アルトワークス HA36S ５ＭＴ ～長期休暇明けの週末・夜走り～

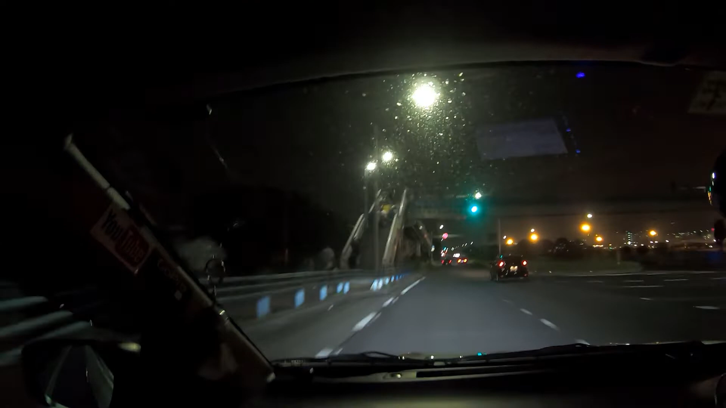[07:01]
右手にはイオンモールがございます。高田さんね、これね、一回も行ったことないですね、これね。まあまあ用事がないので行かないっていうだけなんですけど、結構ね、広い敷地でね、これね、一日楽しめるんじゃないでございましょうかね、これね。すごい広いな、しかしの。
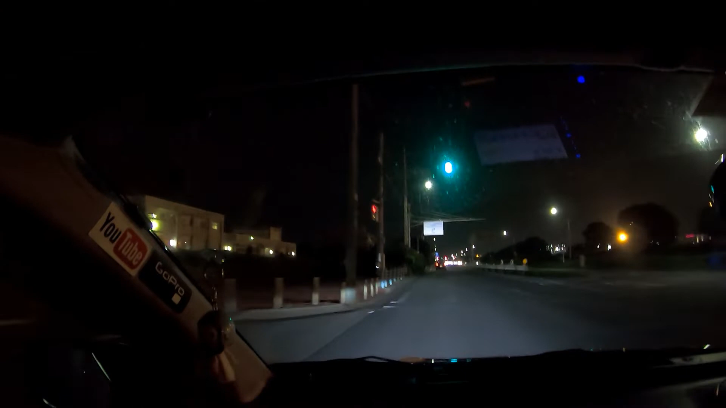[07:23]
まあ私ね、一人でここ買い物来てもね、楽しめないでしょうから。まあ行くことはないと思いますけど、
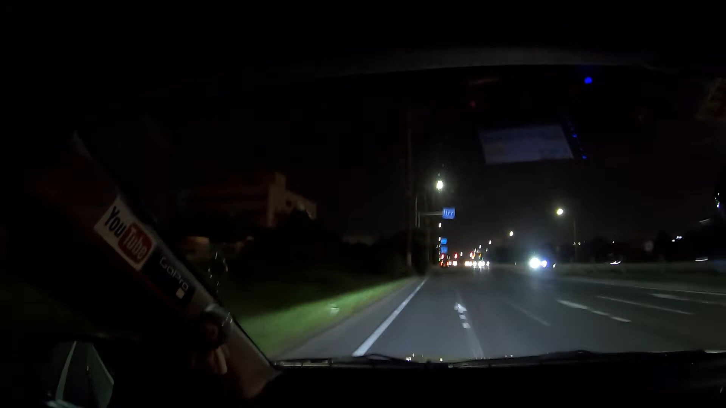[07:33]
こちらの方来ますと、やはりね、都会、でございますから、やっぱ明るいですね。いつもの夜走りとはやはり様相が違いますね。いや、素敵な感じですね、夜はね。こういう夜走りもやはりたまにはいいですかね。
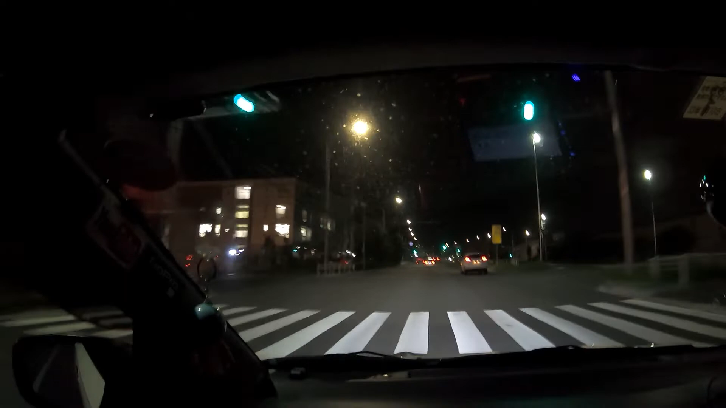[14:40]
ぼーちぼーちでございますね。東京ゲートブリッジ近づいてきましたんで、GoPro 回します。はい。久しぶりでございますね。右手にちょっと遠くではございますが、見えてきてございますね。まあ GoPro さんだとちょっと分かりづらいと思いますけどね。ただいま見えております。はい。 やー、綺麗ですね、やっぱ夜はね。
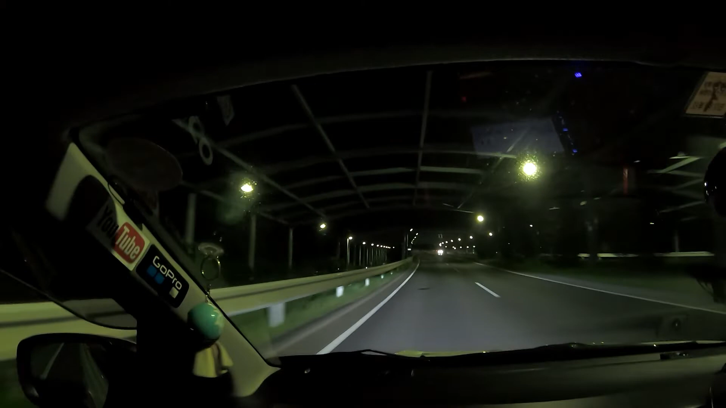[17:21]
東京ゲートブリッジでございます。つってね、あんまりゴープロじゃ見えないですけどね、これね。夜の東京ゲートブリッジは2回目かな。前にもちょろっと夜走りしますなんつって来たことありましたもんね。見えてきましたね。綺麗でございますね、これに。昼のね、この辺の景色も好きなんですけど、やっぱあれこれ夜ですね、これね。
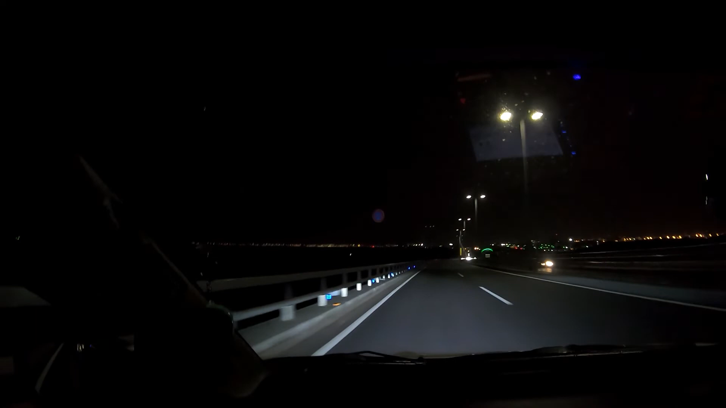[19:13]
トラックに煽られるので脱がしてくださいね。私遅いのでね。いやね、これね、飛行機、今年高藤さんはね、実家のある北海道には帰りませんので、左手に見えてますね、羽田空港の方には。もうここ2年ぐらい行ってないのかな。結構やっぱりでもこうふらつきますね。もうね、バイクでも何回か GoPro でね、
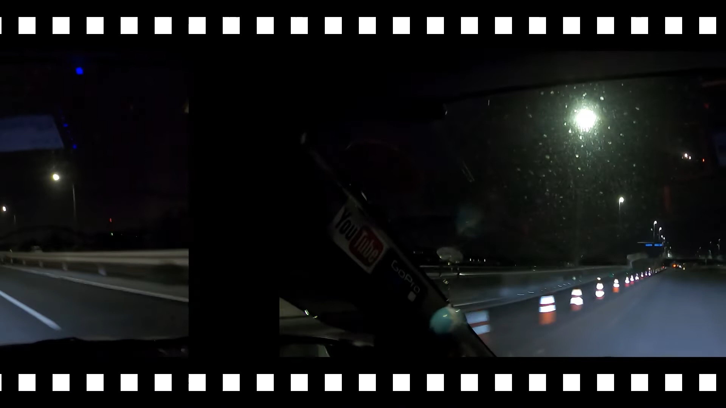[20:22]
おー、すげえ。飛行機がすげえ地形で。ちょっと U ターンできるところがありましたU ターンしてきまして、はい。先ほどとは逆側にやってまいりました、はい。すごいね、やっぱこの辺は空港近いんで、飛行機が、間近に見えるっていう感じで。
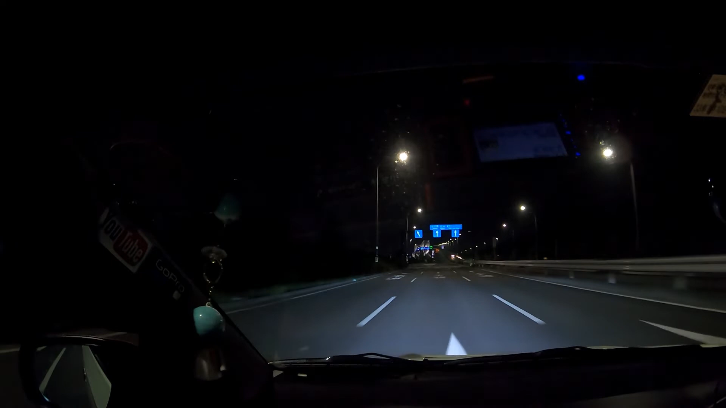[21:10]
結構ね、昼間とか、夜でもそうでしょうけど、取り締まりとかね、多いんじゃないかななんて思いますね、これね。これが逆側でございますね。あまりやっぱり GoPro だとは分かんないですもんね。また飛行機来ましたね。やっぱ低いところを飛んできますね、やっぱね。着陸態勢って言いましょうかね。